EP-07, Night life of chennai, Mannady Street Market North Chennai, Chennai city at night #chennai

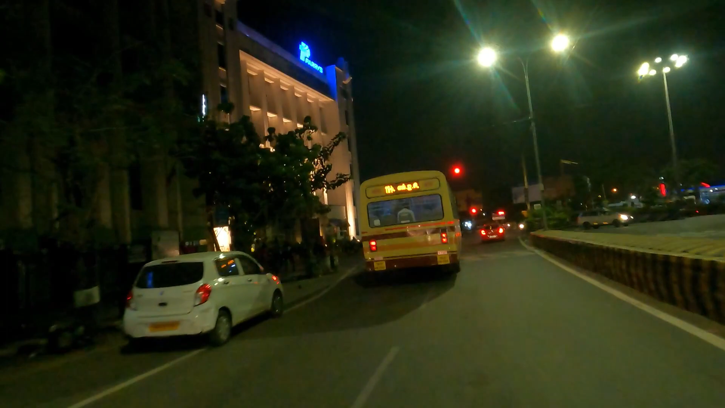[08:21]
स्टेट ट्रांस्पोर्ट का लग है यह कलर में यह कॉर्परेशन के
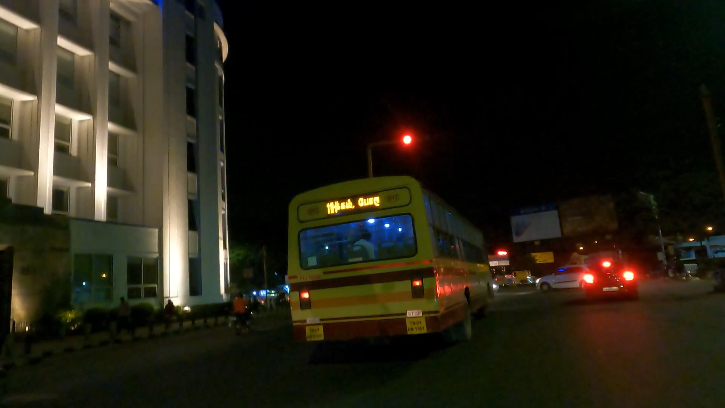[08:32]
बसे से यह वाले इसमें लिखा है
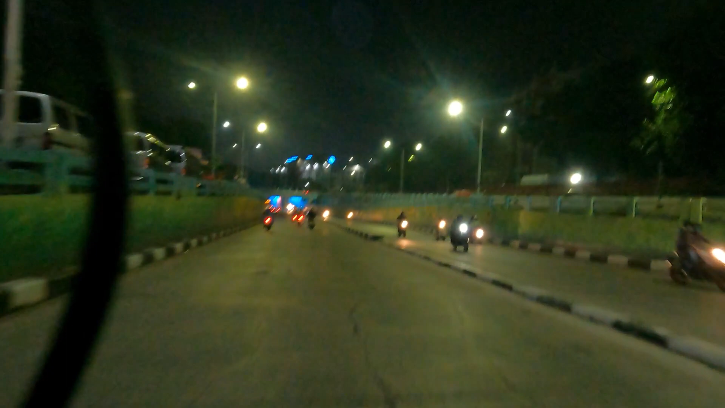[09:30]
तो नाइट का अलगी माहो ले चन्नाई में यह देखो लाइटिंग ए भाई राइडर दूमपोर
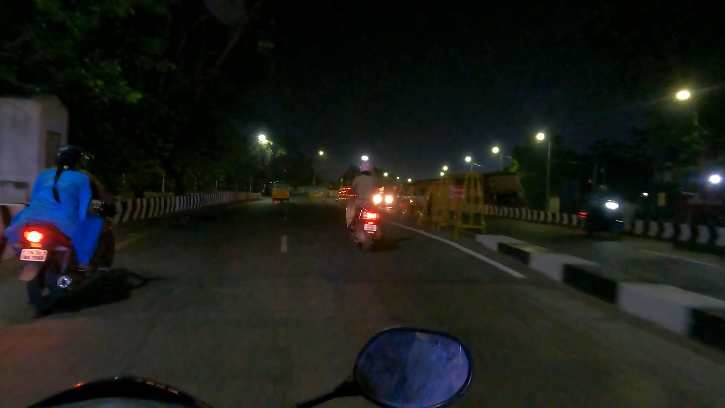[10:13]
है कि रोड के साइड में भी सेप्टी के जो रेड लांप बिलिंक करनेगे भी अच्छा है देखो
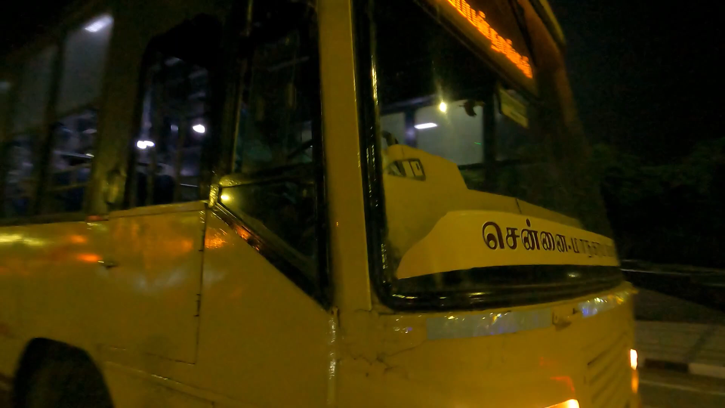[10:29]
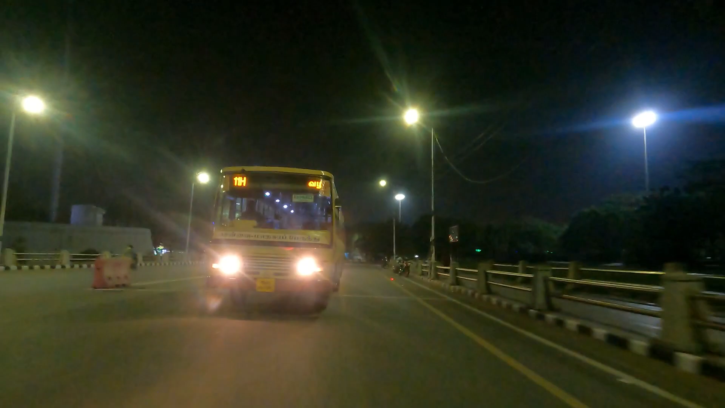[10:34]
कि रोड के सेप्टी के लिए जो रेड लाइड दी है वो एगदम सही आइड है यह हर शेर में होना चाहिए
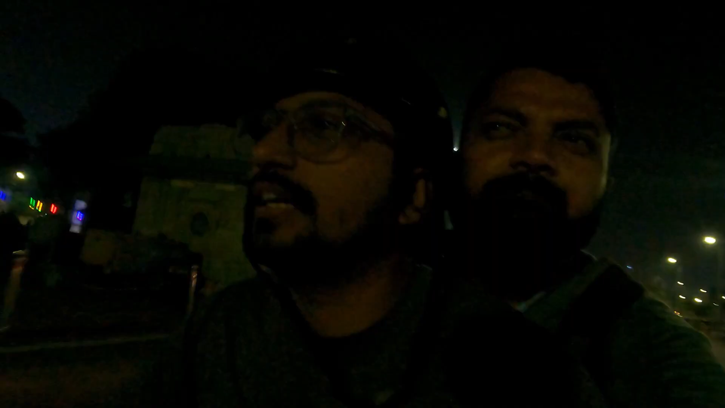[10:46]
अभी हमको नेपियर्स ब्रीज दिखेगा इस इन आइकानिक ब्रीज इन
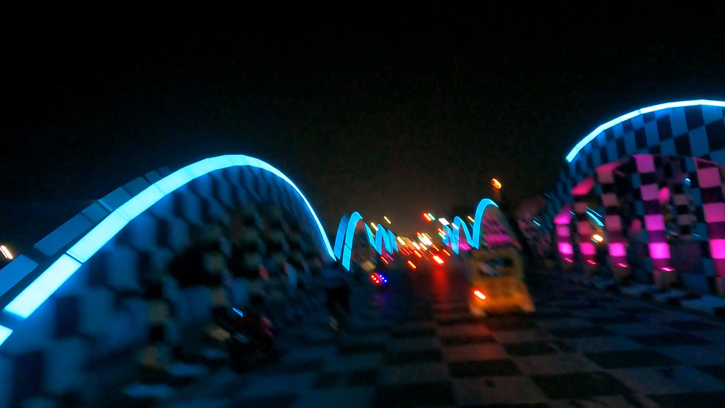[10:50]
चनए तो नाइट में इसका अलगी नदर रहता है इसमें आपको इंटरनाशनल चेस्ट कंपोटिशन इंटरनाशनल चेस्ट कप जो हुआ था उसके साब से
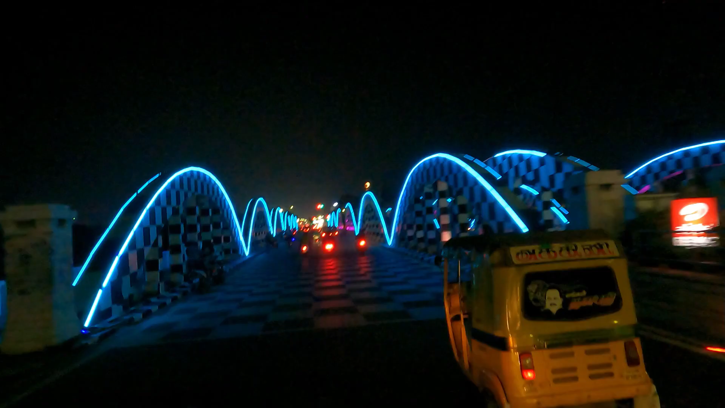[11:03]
इसको चेकर्ड वाइट अन ब्लाक का पैंटिंग भी दिखेगा आपको यह पियर ब्रीज यह पियर ब्रीज यह
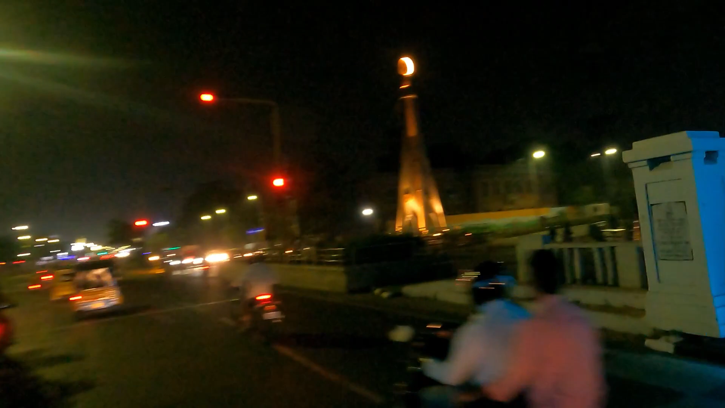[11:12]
पियर ब्रीज का बस्टॉप है यह देखिए यहां पर वर्ड़
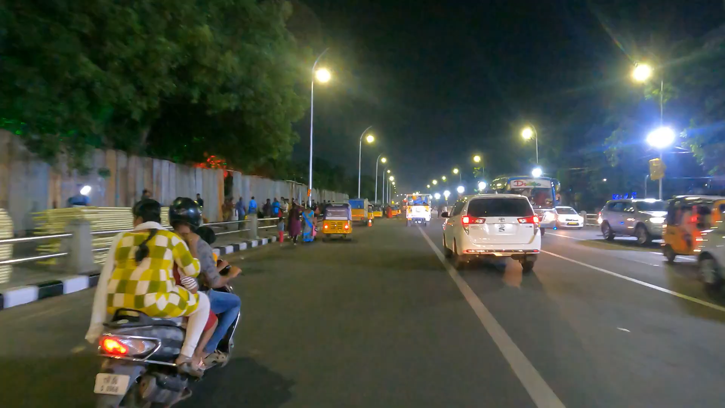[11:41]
कि अब यह मरेना बीच के साइड में से जा रहे
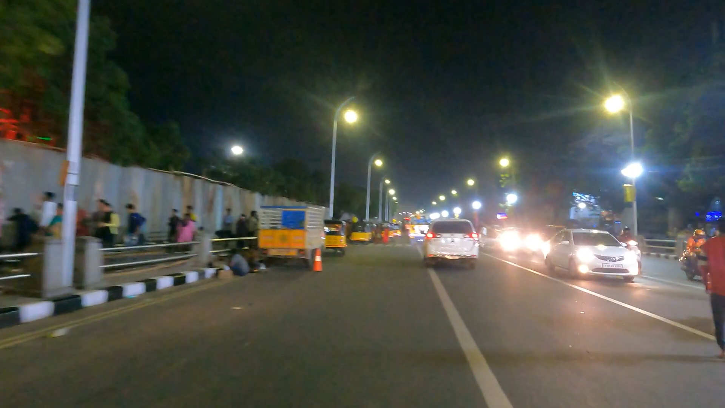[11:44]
हैं तो यह मरेना बीच के साइड का नाइट लाइफ है कि यह स्टेट ट्रांसपूर्ट काई गया रेड वाला नहीं एम्टीसी लिका है
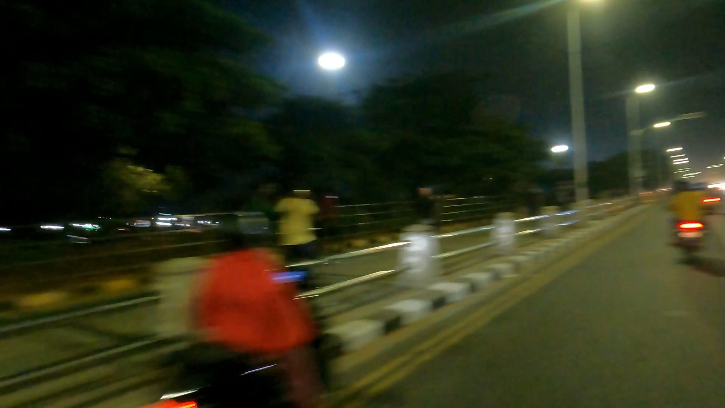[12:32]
एकदम खुब क्लीन है अच्छा है